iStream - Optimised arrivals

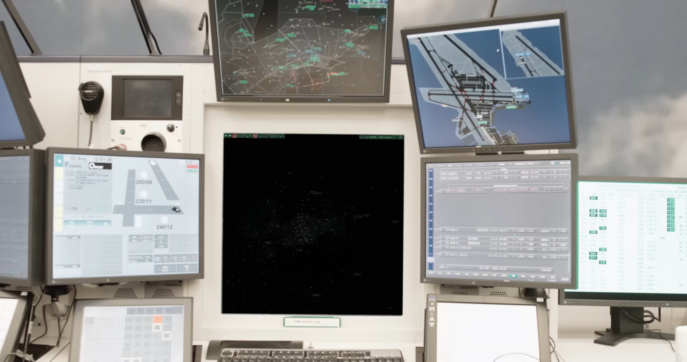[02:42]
Let's take a look at the approach sequence prior to the implementation of iStream.
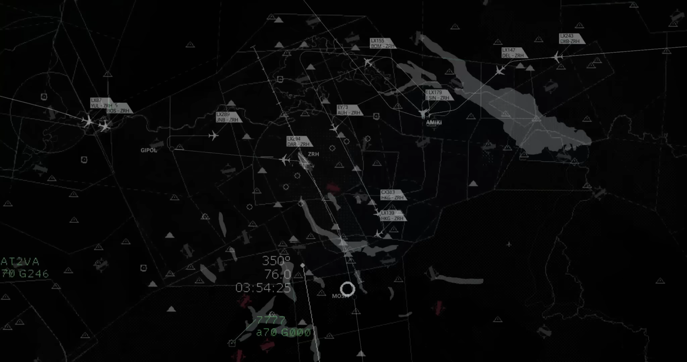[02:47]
Flights often arrive without proper tactical steering and had to wait their turn in the approach sequence by entering a holding pattern or requiring delay vectoring by air traffic control.